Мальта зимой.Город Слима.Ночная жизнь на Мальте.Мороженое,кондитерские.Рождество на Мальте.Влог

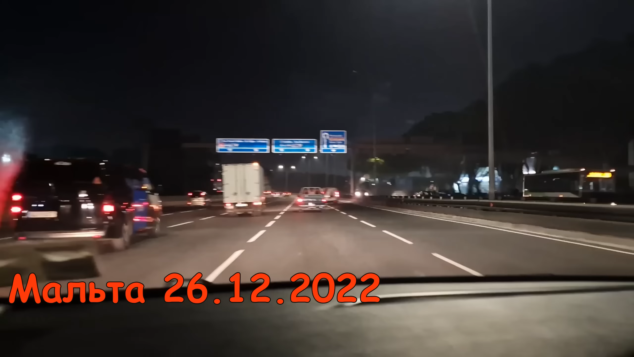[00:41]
Уж вечерело. Мы сегодня хотим смотаться в Слиму. Это большой город тоже. Просто на разведку. Чё там, как там? Сегодня уж дорога такая, знаете, нормальная. Без этих круговых особо. Хоть какая-то прямая. Мы здесь еще и пока не едем. Да, раз, два, три, четыре. Пятиполосная, да, в одну сторону, пять полос в другую. Но здесь хоть как бы, да, нормально. Здесь мы еще не были. Но мы чисто на разведку съездим сейчас.
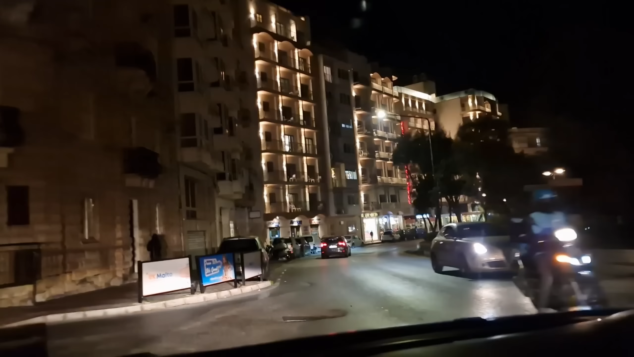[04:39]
А это, наверное, жилые дома, да? Да, это жилые. И на первых этажах у них всякие магазины, там где-то пиццерии, гамбургеры и прочее, как у нас тоже.
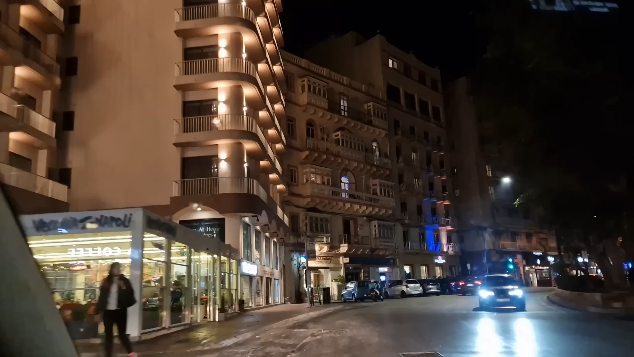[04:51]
Ну, Слим, это вообще большой современный город.
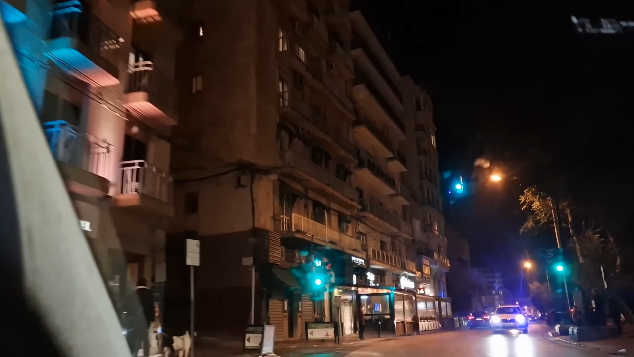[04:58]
И очень красивое там вот побережье, все освещено.
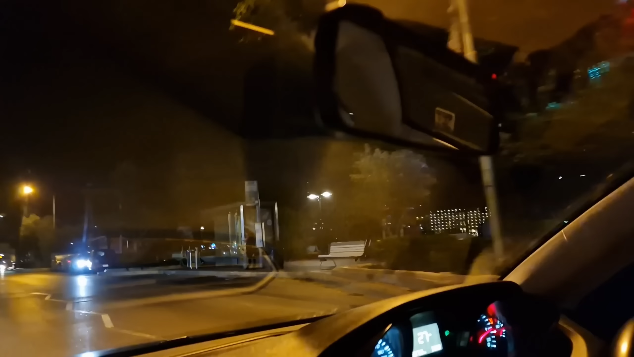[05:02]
Там вот все на воде, справа море уже.
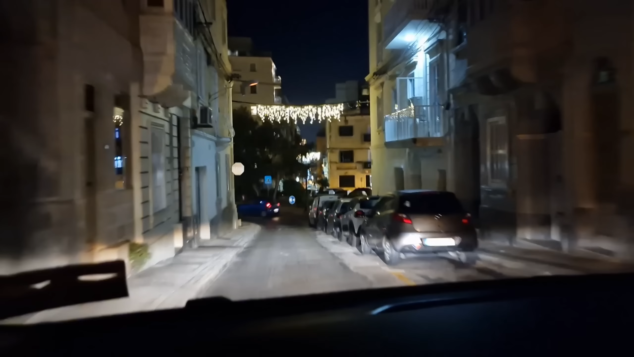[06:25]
Горка была, но там как-то. Тут откос не так было вообще узко. И узко, главное, безумно узко.